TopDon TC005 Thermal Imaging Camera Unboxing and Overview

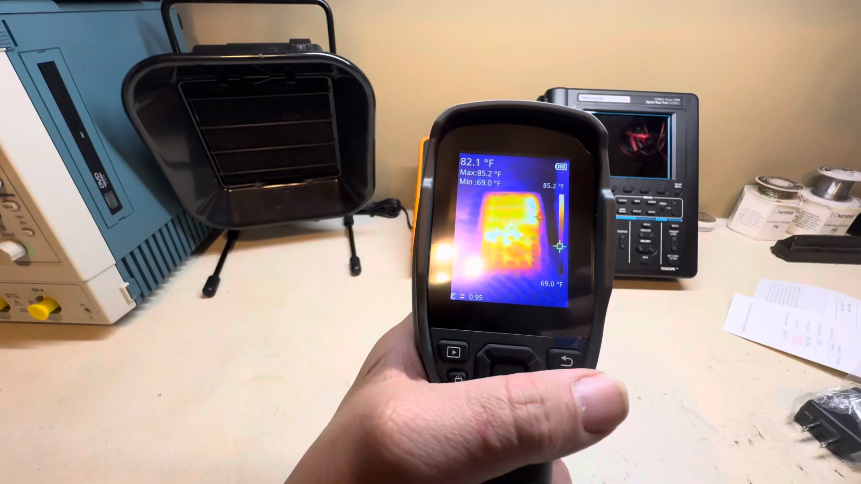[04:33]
On screen: spot 82.1°F, max 85.2°F, min 69.0°F, scale top 85.2°F, scale bottom 69.0°F
this is just IR only by the way this isn't with the invisible camera on if you want to go and switch modes you can go to view mode and
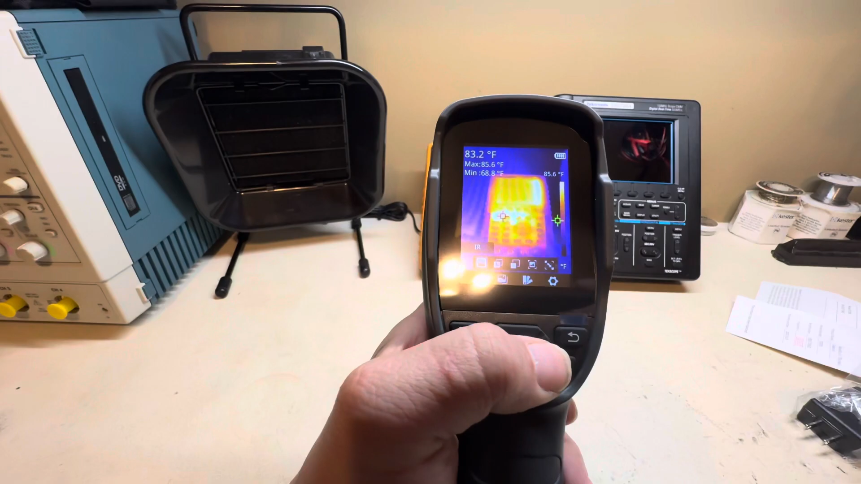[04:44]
On screen: spot 83.2°F, max 85.6°F, min 68.8°F, scale top 85.6°F
then you can switch it with both you can switch it with picture and picture you can switch it with
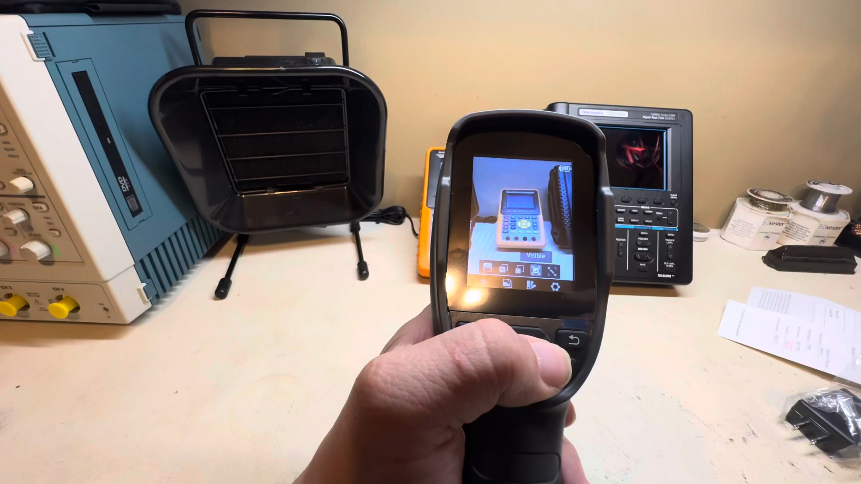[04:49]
just the visible light camera only and of course for the alignment so that's the
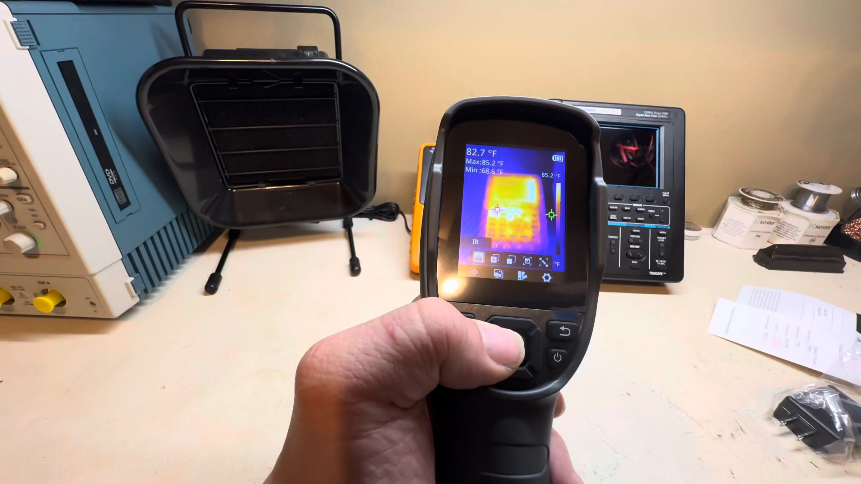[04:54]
On screen: spot 82.7°F, max 85.2°F, scale top 85.2°F
good thing about it got different modes you can also change colors and do all kinds of stuff but you know you can see right there the IR performance is very good much better than that 80 by 80 that's for sure you can actually see the buttons and the jacks and stuff on this one like I said I have used this on the board repair at least the 004 and I
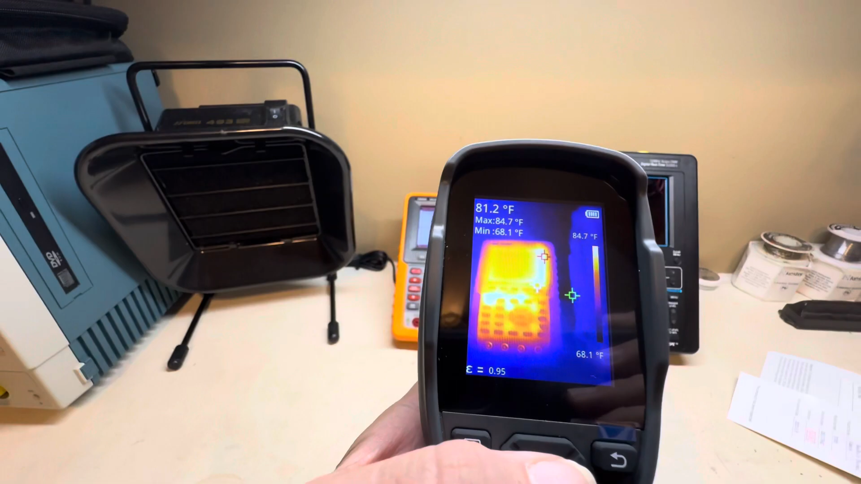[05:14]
On screen: spot 81.2°F, max 84.7°F, min 68.1°F, scale top 84.7°F, scale bottom 68.1°F
was narrow and I was able to narrow it down to the capacitor I was short that was glowing out of all the components was able to pick it off the board and it fixed the board of course so this is gonna be a very good troubleshooting tool pretty much when you're trying to find shorter components
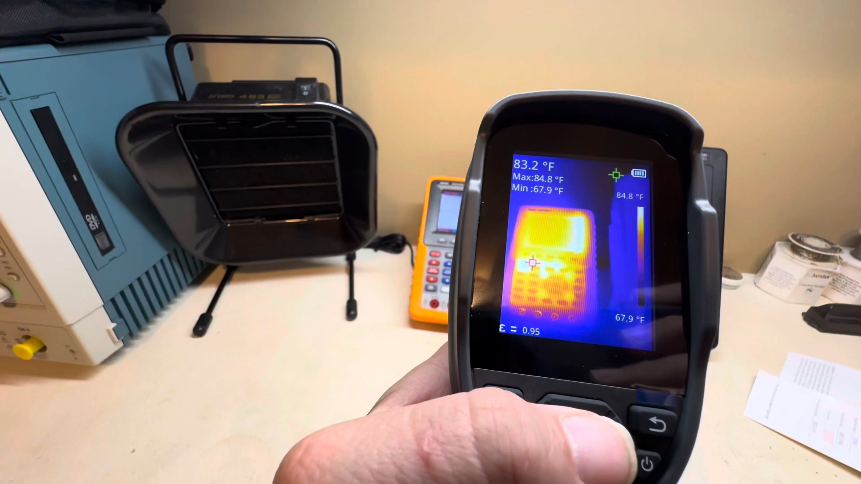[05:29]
On screen: spot 83.2°F, max 84.8°F, min 67.9°F, scale top 84.8°F, scale bottom 67.9°F
on an SMD board you don't want to have to you know go through and trace out and so forth and have to spend hours trying to locate the bad
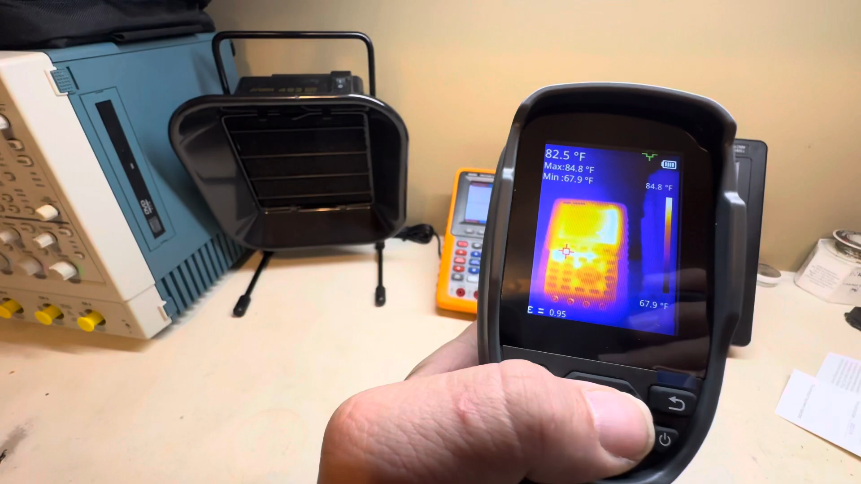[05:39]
On screen: spot 82.5°F, max 84.8°F, min 67.9°F, scale top 84.8°F, scale bottom 67.9°F
component when you could probably save yourself a lot of time with this and IR
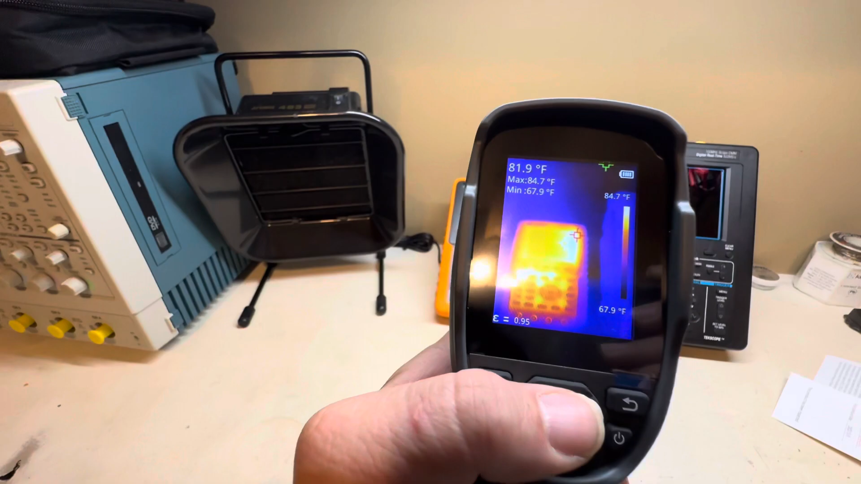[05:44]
On screen: spot 81.9°F, max 84.7°F, min 67.9°F, scale top 84.7°F, scale bottom 67.9°F
cameras have helped me in the past in doing that but this one's
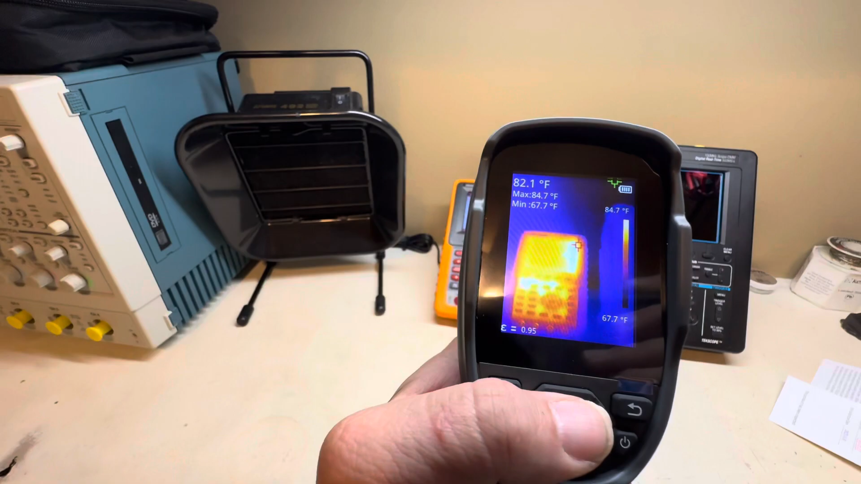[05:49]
On screen: spot 82.1°F, max 84.7°F, min 67.7°F, scale top 84.7°F, scale bottom 67.7°F
definitely gonna help much more being the fact that it'll be able to see individual components on the board as they heat up and I'll be able to narrow it down instead
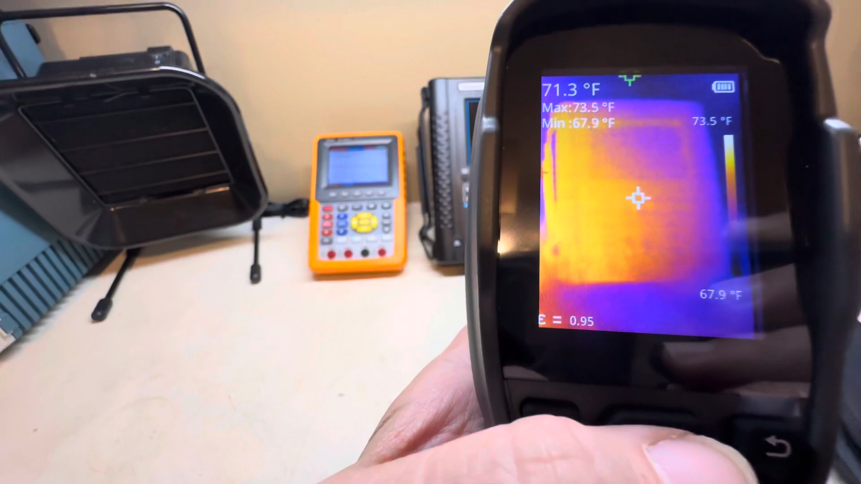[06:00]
On screen: spot 71.3°F, max 73.5°F, min 67.9°F, scale top 73.5°F, scale bottom 67.9°F
just to an area of the board and here you go you can see there I'll go and show some other and this is just like I said IR only not the visible camera
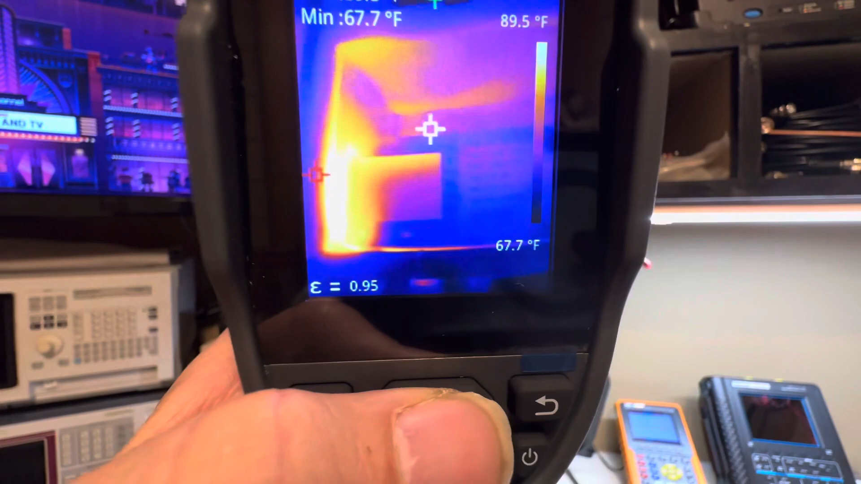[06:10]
On screen: min 67.7°F, scale top 89.5°F, scale bottom 67.7°F
and you can see right there you can see that front panel and stuff where I couldn't even make that out with 80 by 80 and then here we go different view modes
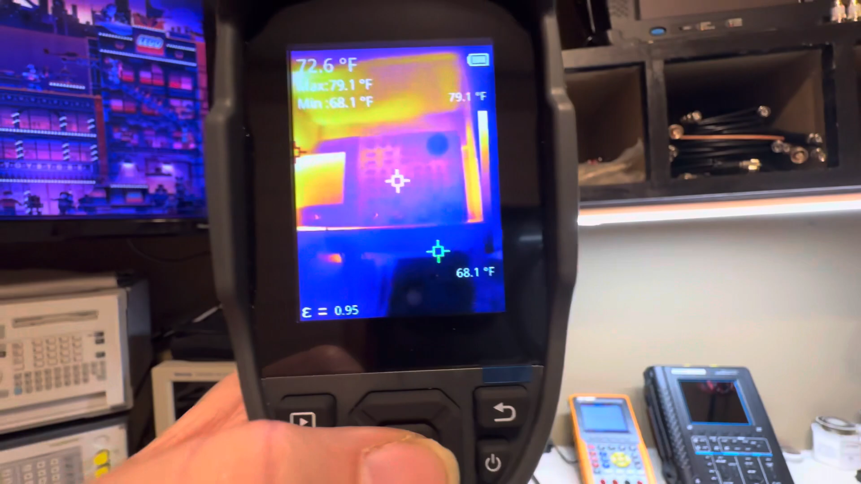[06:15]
On screen: spot 72.6°F, max 79.1°F, min 68.1°F, scale top 79.1°F
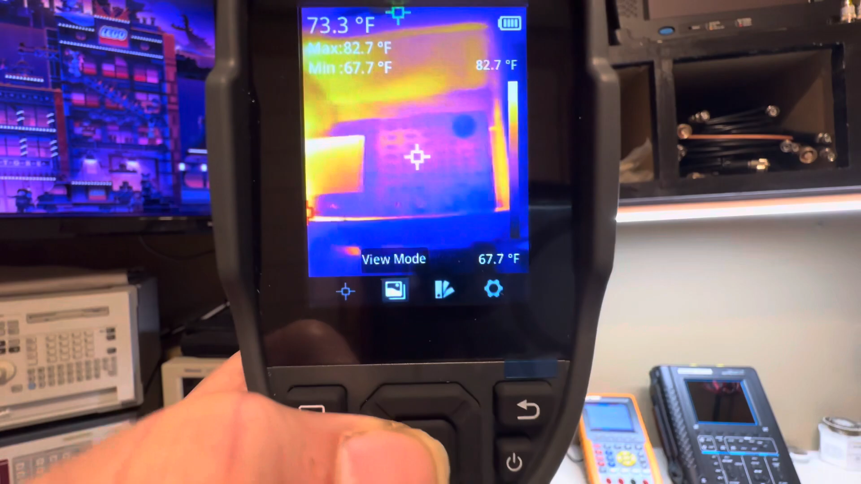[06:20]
On screen: spot 73.3°F, max 82.7°F, min 67.7°F, scale top 82.7°F, scale bottom 67.7°F
actually not the problem I could do that right now we're just gonna go into the view modes
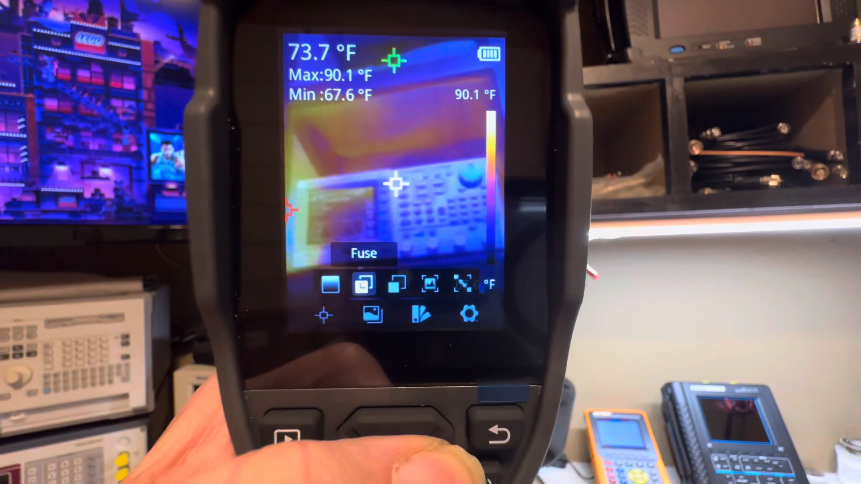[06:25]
On screen: spot 73.7°F, max 90.1°F, min 67.6°F, scale top 90.1°F
and there you go to picture in picture you do visible and you can also
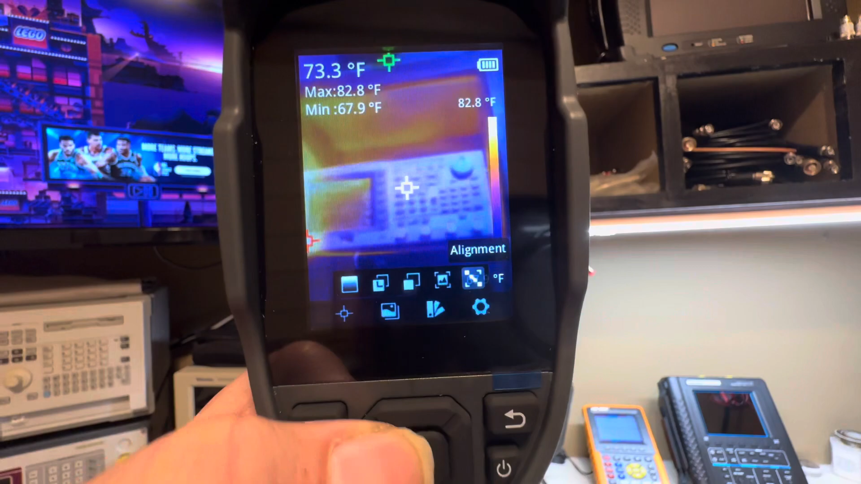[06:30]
On screen: spot 73.3°F, max 82.8°F, min 67.9°F, scale top 82.8°F
adjust the alignment and stuff which is nice I play around
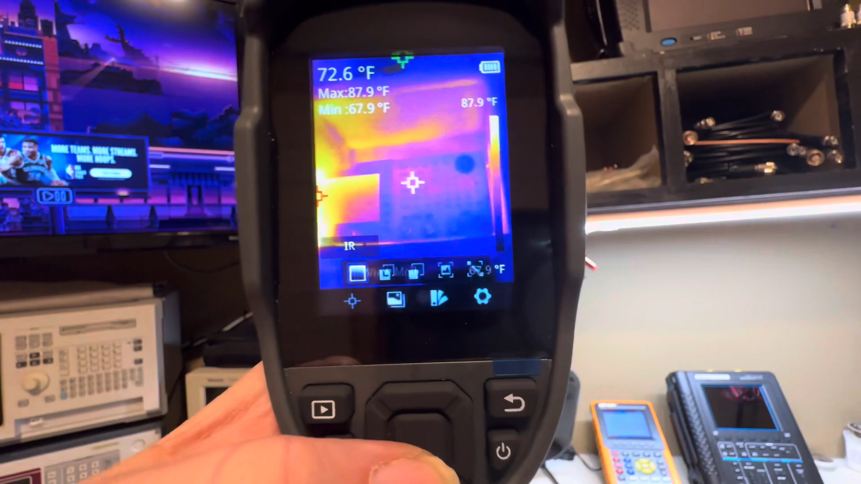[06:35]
On screen: spot 72.6°F, max 87.9°F, min 67.9°F, scale top 87.9°F
a bit more before I do a full review of it then here you got your palettes and stuff like that like you
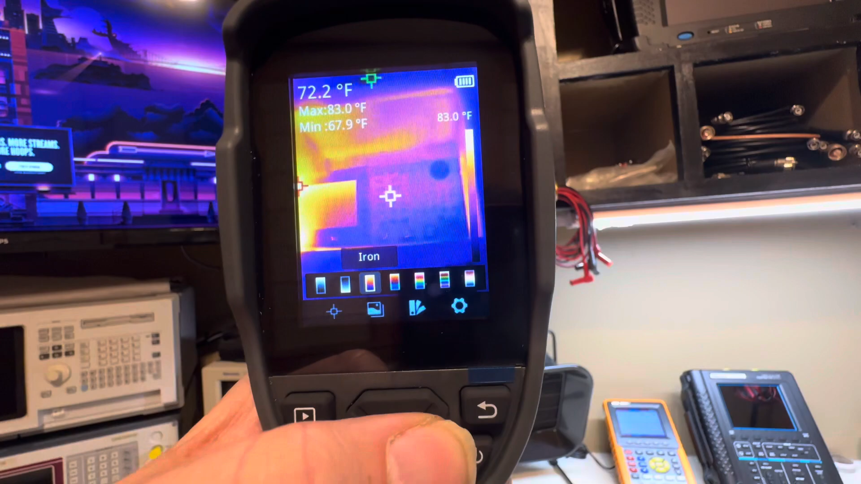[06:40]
On screen: spot 72.2°F, max 83.0°F, min 67.9°F, scale top 83.0°F
could change like I said to the different you know colors if you want to make it
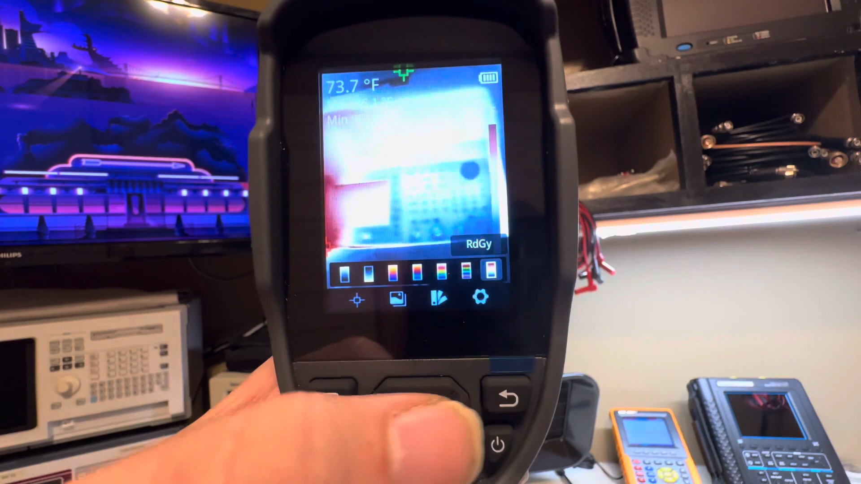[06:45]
On screen: spot 73.7°F
stand out and stuff like that you know huh there's different mold usually I just keep it on